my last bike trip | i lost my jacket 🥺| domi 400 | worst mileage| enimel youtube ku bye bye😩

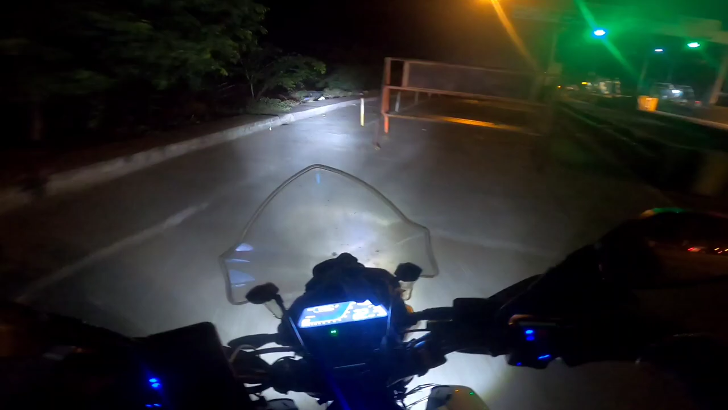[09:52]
ஸ்பீடு பிரேக்கராகப்பா இவ்வளோ பெருசு. நானும் வந்துட்டே இருக்கேன். காலையில் 4:10 எழுமினேன். ஒரு பெட்ரோல் பங்கில் செம்ம தூக்கம், 2:10 படுத்தேன். 4:30 எழுமினேன்.
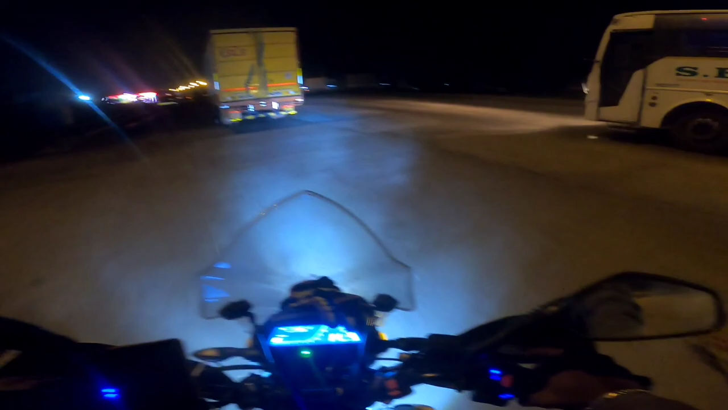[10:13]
எழும்பி பார்த்தீங்கன்னா வண்டியை நல்லா முறுக்கி ஆக்சுவலி மதுரை இதுக்கு திருச்சிக்கு 75 கிலோமீட்டருக்கு முன்னாடி படுத்தேன்.